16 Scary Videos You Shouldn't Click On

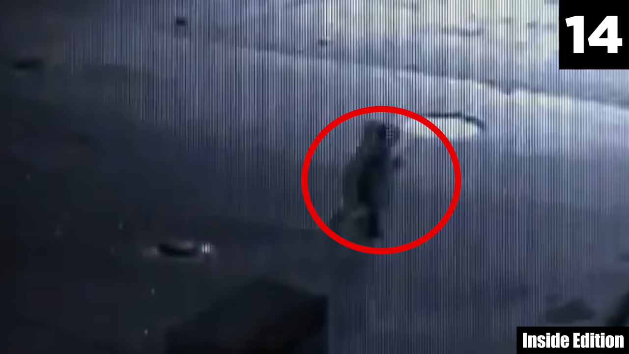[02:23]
The video shows the toddler, dressed in boots and a winter coat, crossing a busy road in the darkness at around 11 PM.